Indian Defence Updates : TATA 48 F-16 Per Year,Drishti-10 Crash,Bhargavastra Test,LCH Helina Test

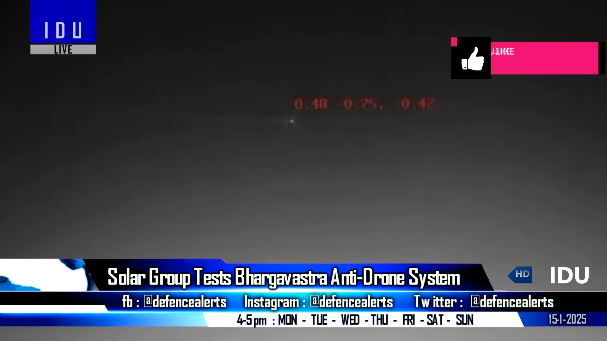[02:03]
and again it successfully targeted a moving electronic UAV mimic at the same location.